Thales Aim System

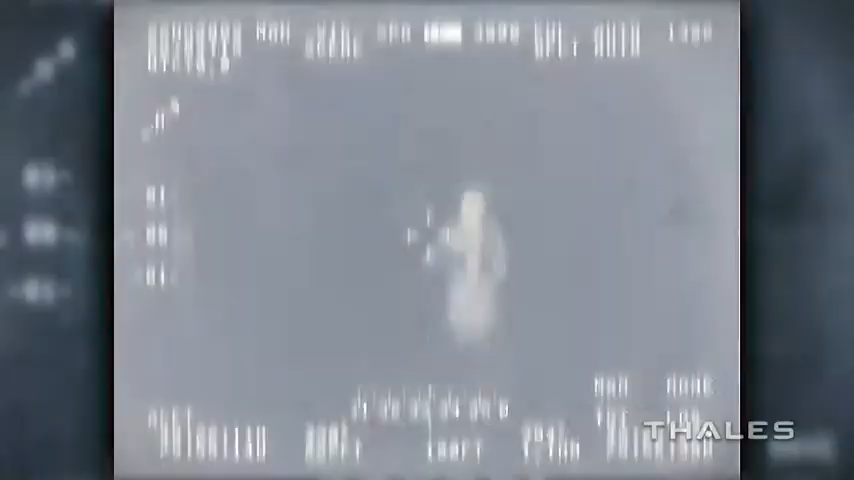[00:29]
An easy-to-use and operate AIMS platform that integrates the next generation of night vision
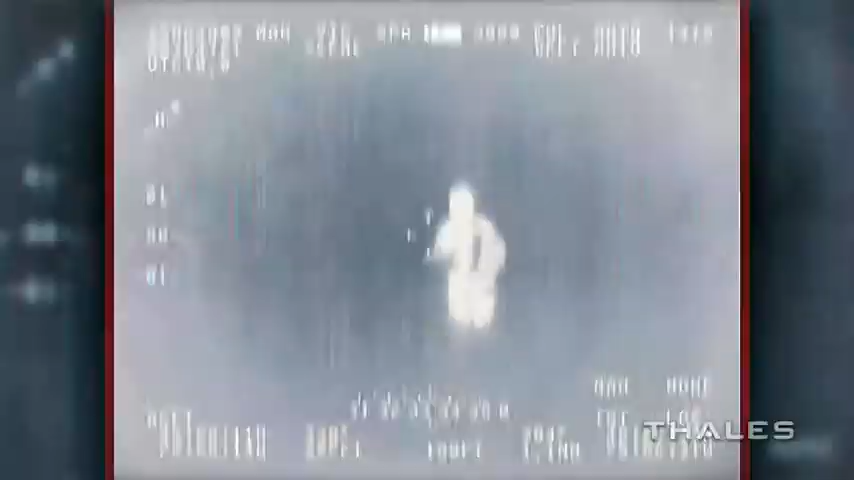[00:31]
into a fieldable system that can be modified for different aircraft or different sensor turrets.
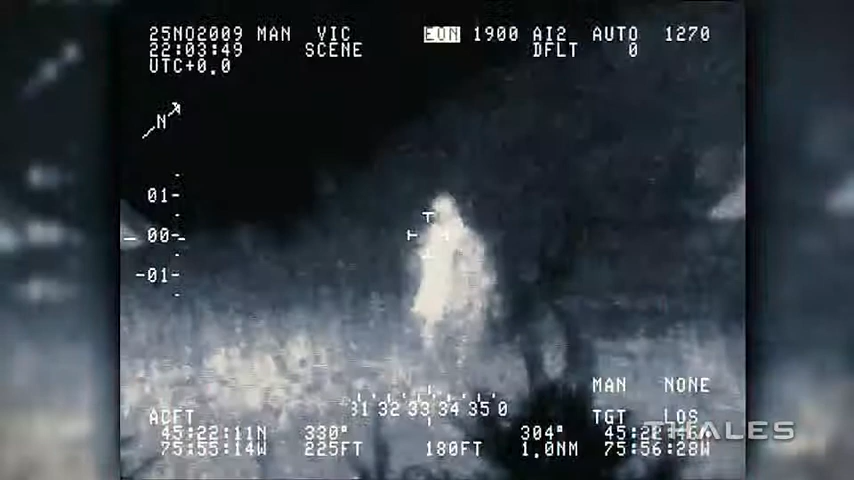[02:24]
And because the operation wavelength of the imaging laser is outside the visible spectrum, the operator will usually remain undetected.